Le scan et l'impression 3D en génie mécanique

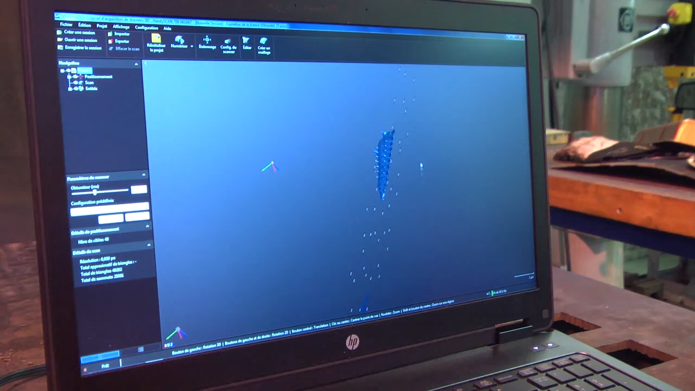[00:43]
Tout ce qu'on fait, on la scanne, on a un modèle 3D, on est prêt à fabriquer.
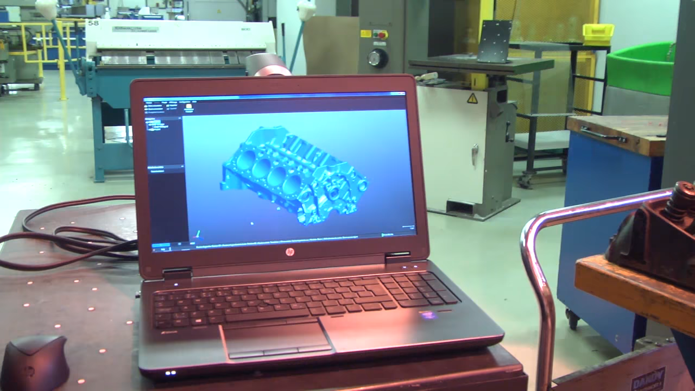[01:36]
On serait aussi capable de faire des pièces de plus grande envergure, comme par exemple un bloc moteur qu'on a scanné ici et qu'on pourrait fabriquer sur des plus gros équipements.